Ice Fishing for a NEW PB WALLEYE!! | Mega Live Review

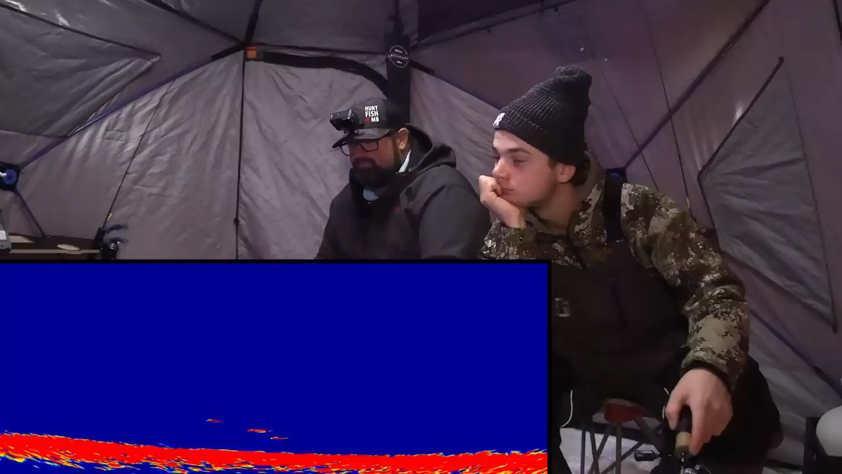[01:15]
So right now we've got a little Cisco playing around with us and you can see that like a fish like this, it's 14, 15 inches.
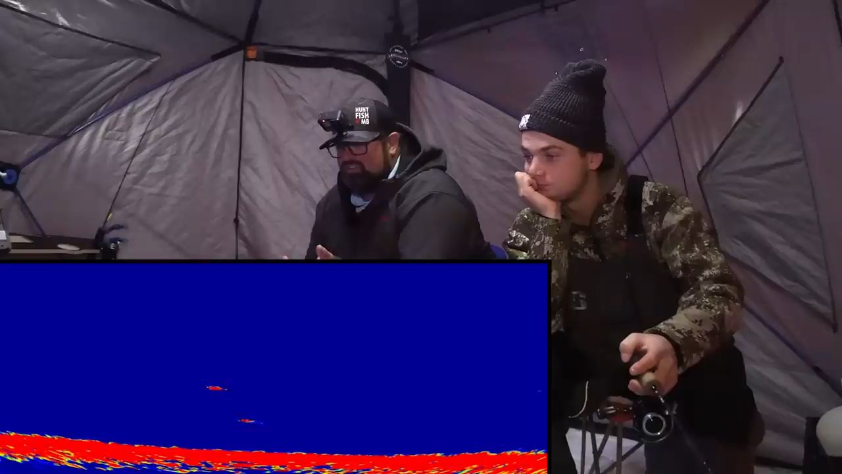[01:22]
It's easy to see. We're in 29 feet right now. I've got a bait on that's three eighths. Carter's got one on that's three sixteenths.
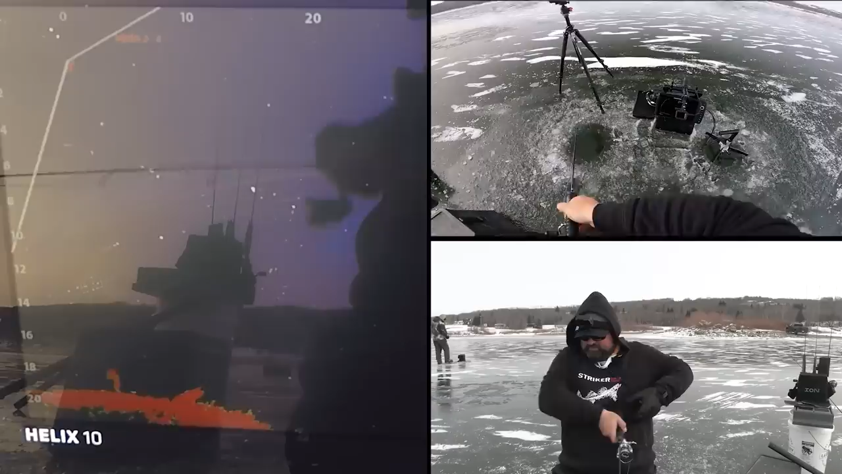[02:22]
It's coming over here. Here it comes. Come on. Oh God. That was cool. Wow. That was cool. I was spinning my Megalive a little bit. This is a nice fish. This is a walleye. It's a good one. I was spinning my Megalive a little bit just to look shallower. I saw Mark cruising the bottom and all of a sudden I spun over to my bait and he started to come up.
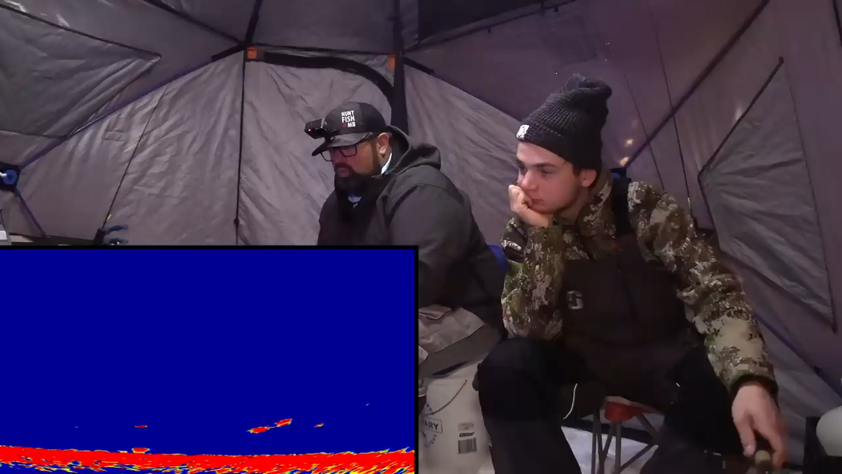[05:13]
This is one coming in faster from the back. Oh, right here. Oh yeah. Oh yeah, that's bigger. Come on.
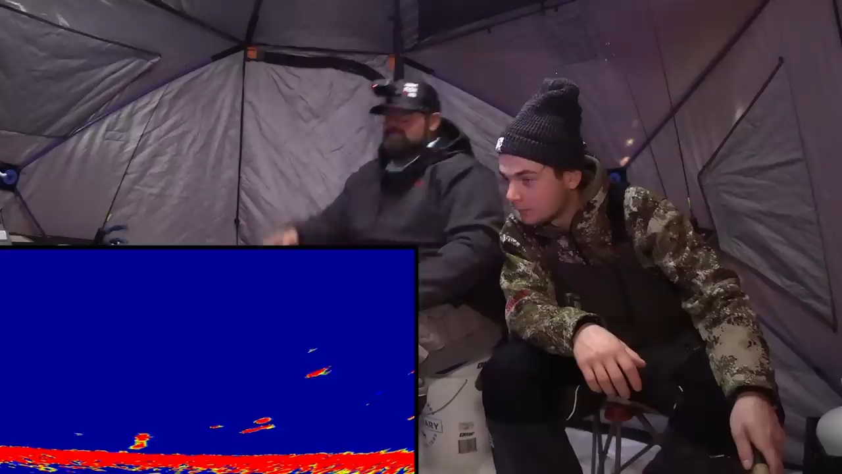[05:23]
Nice. Got him. That's definitely nicer. You see all those Cisco's cruising around and then all of a sudden, are you kidding me? I know. He's right here. Look at this. I think I could get him again. That's a big fish. Oh, are you kidding me? Matt lost a 29 the other day.
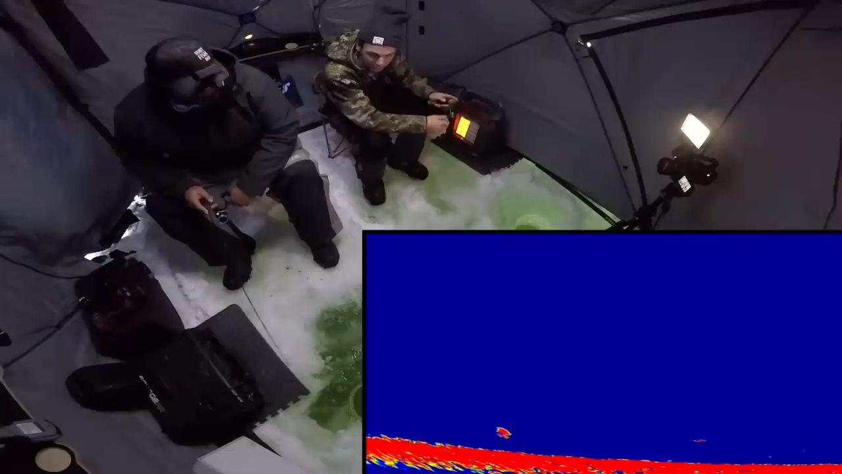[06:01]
That hurt. It came out of nowhere, too. Like, just off bottom. He just, you can tell, he just hardly had it. I never like when they bite, when they're getting up like that, like, cause they just come up and he's coming back. Yeah, he is.
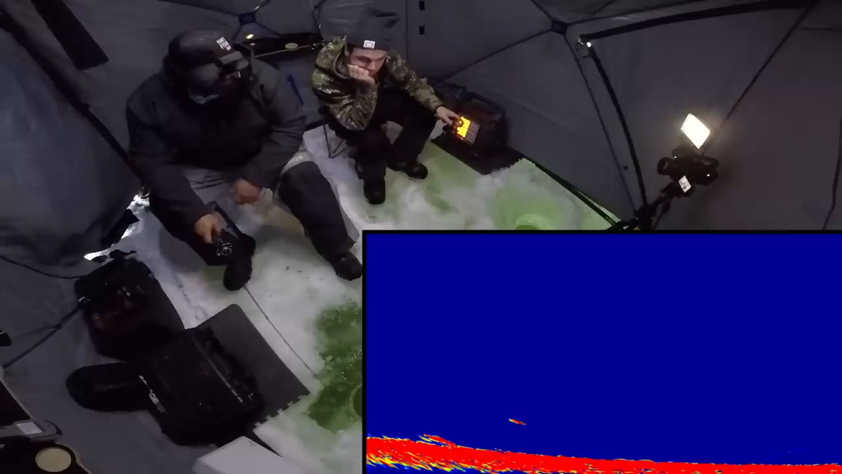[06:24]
He's coming back. Come on. Get him. Maybe you can get him. Get him. He's obviously hungry. Get him. Get him. Get him. Oh yeah. Come on. Yes. Yes.
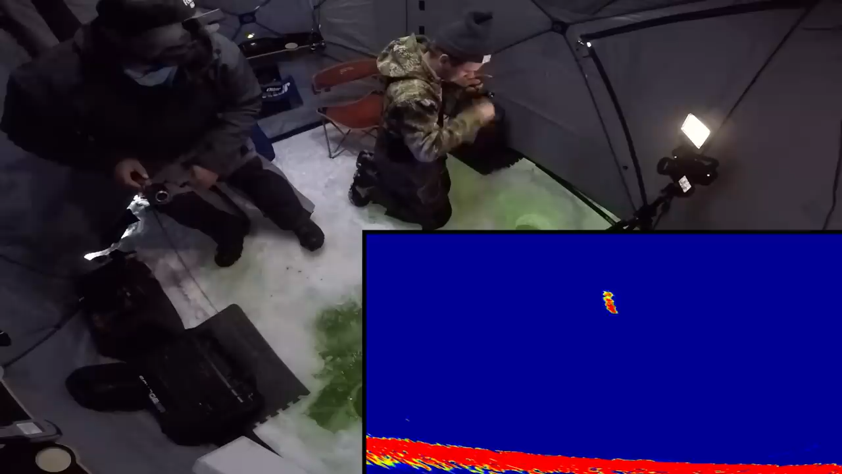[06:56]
I just lost a fish on a good one and he came back and Carter hooked him.
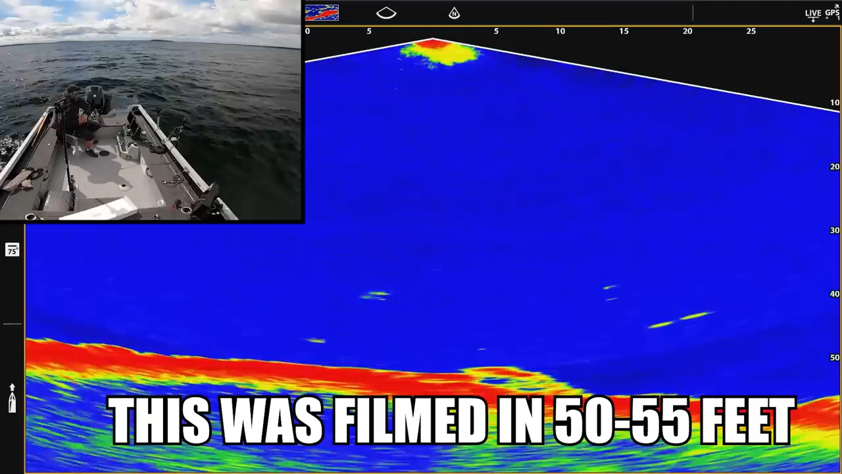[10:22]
There's my jig all the way down. There's the fish. It's falling it down. Oh yeah, it's falling it down all the way. This is the one I want right here. I like this fish. Come on. Oh, come on.
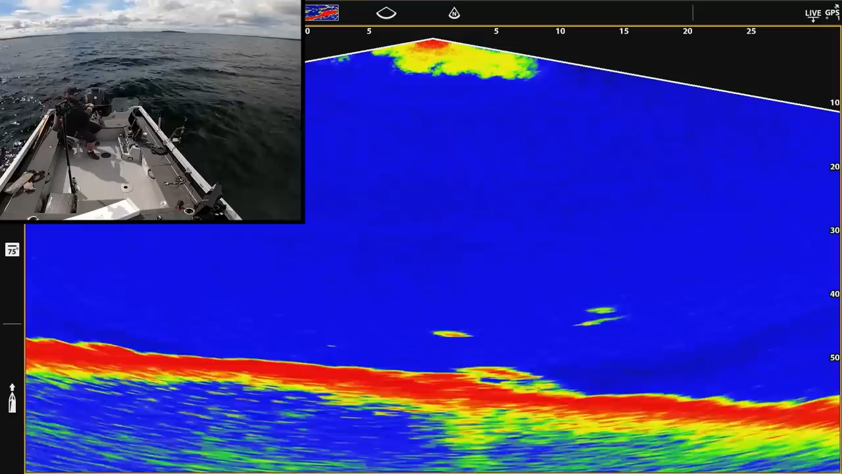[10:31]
There's a couple decent ones here. Come on. Oh, look at this. Oh my goodness. There we go.
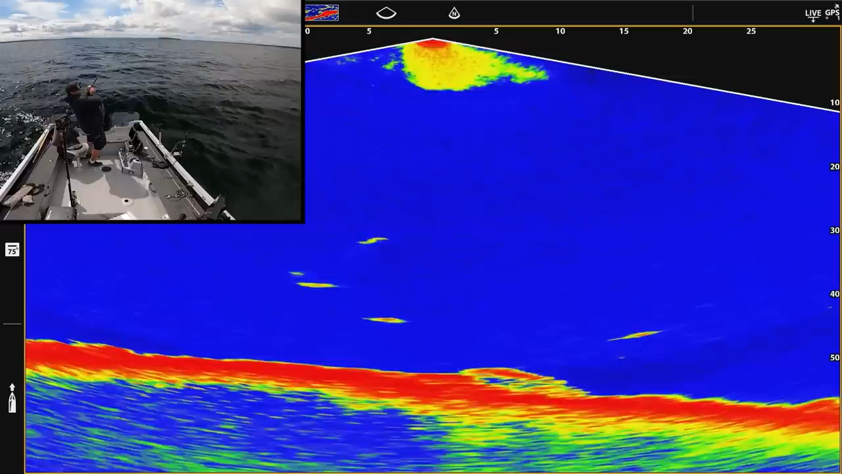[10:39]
That's one. I don't know if it's a big one or not. Yeah, I think it's a decent one. Yep. That's a decent one. There was three of them there.
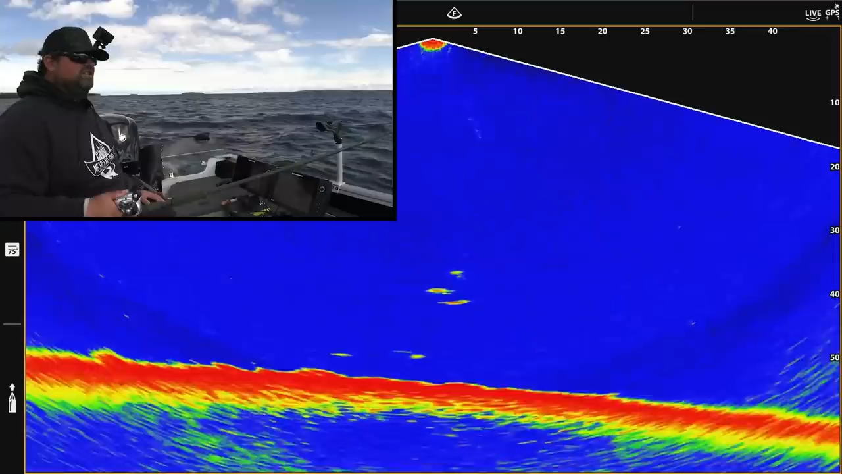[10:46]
You could. That's why I like these tube jigs with a single hook on them. You don't sting all the smaller ones.
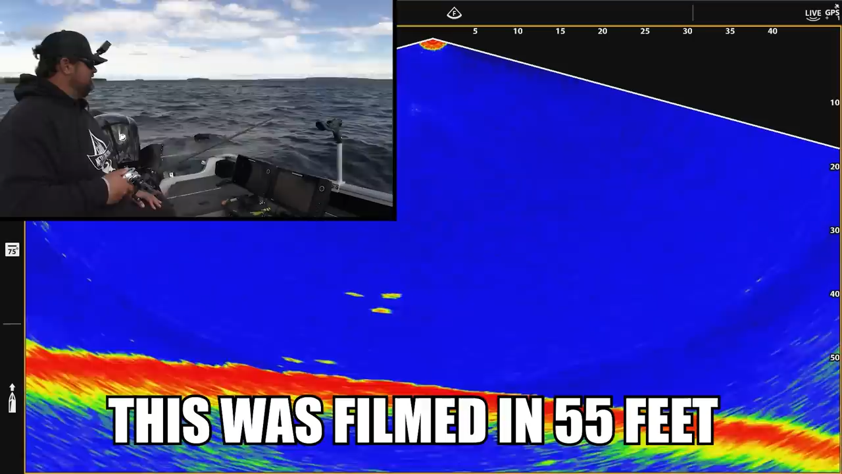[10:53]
They don't get hooked up. You don't have to mess with them. Take them off. I can just kind of take off the smaller ones. I'm not even trying right now to set a hook on these.
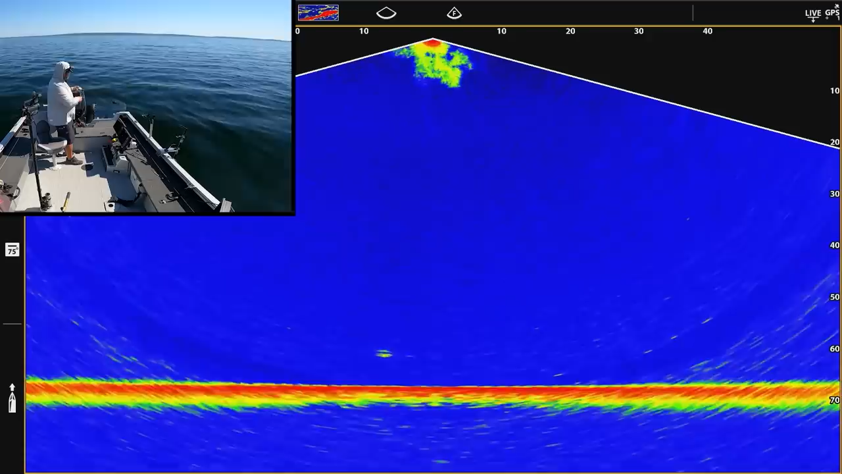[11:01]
Let go of it. Okay, there. He let go of it. And here comes the other one here now. See, I'm going to get it right off the bottom. I think he did.
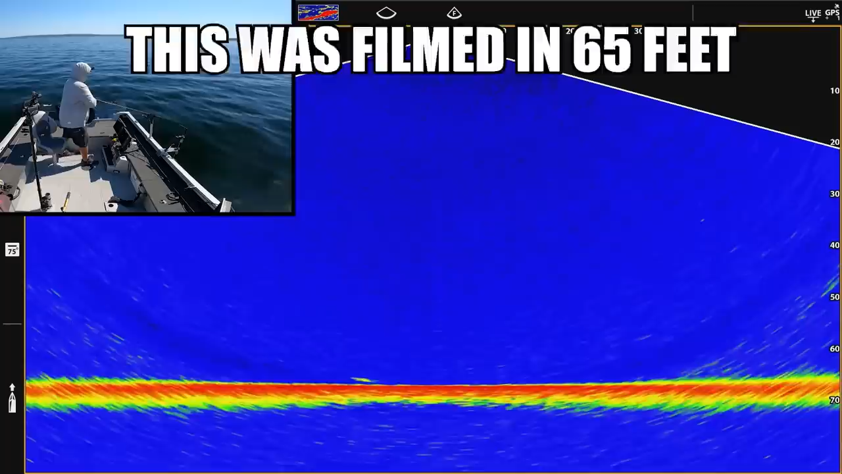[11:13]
There he did. Yep. There we go.